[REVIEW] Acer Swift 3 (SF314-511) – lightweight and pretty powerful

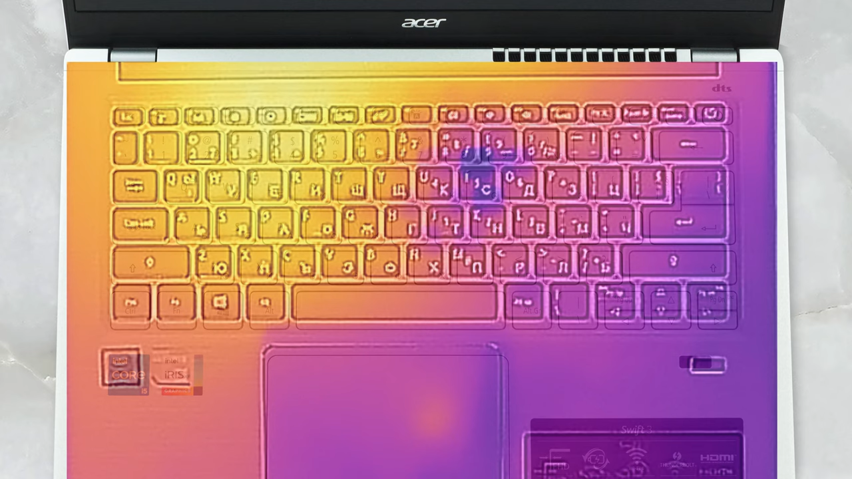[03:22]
We measured 38.8 degrees Celsius on the left side, while the right, where the fan is situated, is noticeably cooler to the touch. In terms of noise, the laptop is generally quiet.